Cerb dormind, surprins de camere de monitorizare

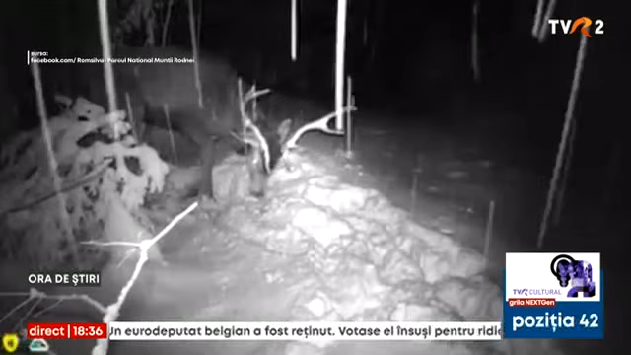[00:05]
Un cerb din Munții Rodnei și-a petrecut o noapte întreagă în fața unei camere de monitorizare montate de rangeri pe un copac din Parcul Național Munții Rodnei.
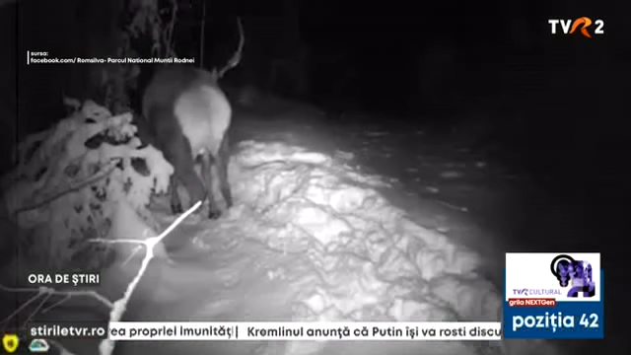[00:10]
În imagini se vede cum cerbul își face culcuși în zăpadă, apoi, după un timp, se trezește și pleacă mai departe. Filmarea postată pe o rețea de socializare este foarte apreciată de cei care au văzut-o. Unii au comentat că nu au mai văzut un cerb care doarme.
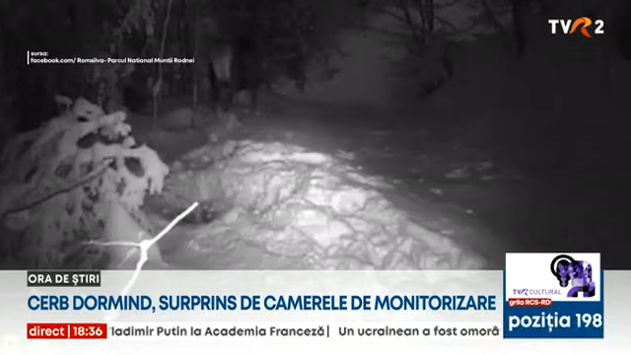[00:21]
Prin intermediul camerelor de monitorizare sau când se află în teren, angajații parcului surprind mereu imagini interesante cu animalele.